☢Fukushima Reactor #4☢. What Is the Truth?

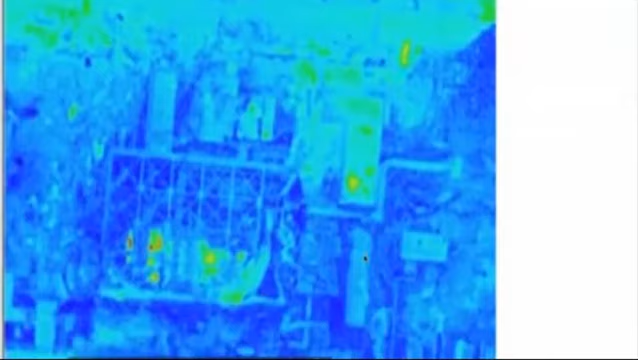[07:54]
This is Reactor 4 right here. Okay. So this is the buckled wall. We can see a heat signature all through from south to north. There is fuel in here. Or else there wouldn't be such predominant heat signatures. We can see the crane above the spent fuel pool here. That's why it's all white because the crane's right over top of it.
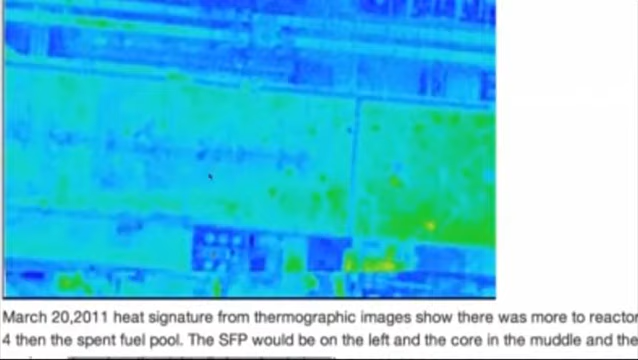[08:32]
This is just the turbine building.
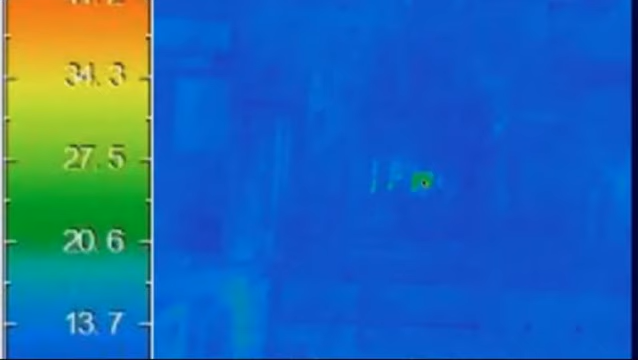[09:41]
There was fuel inside the core at Reactor 4.
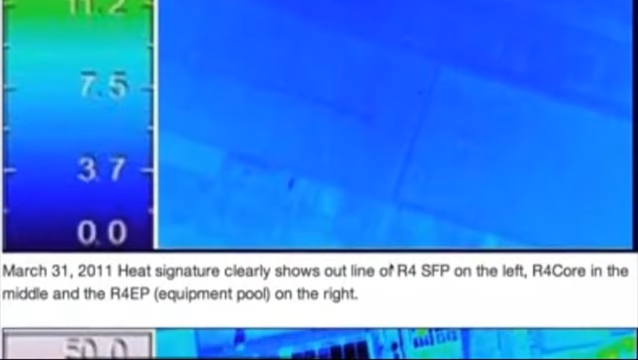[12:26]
This was in March 31st, 2011.
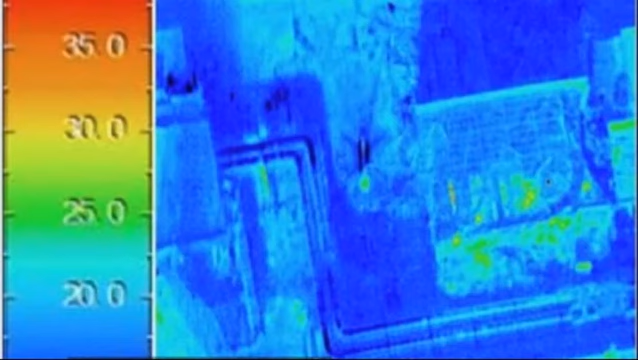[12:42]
All showing heat signatures. And that was on April the 16th.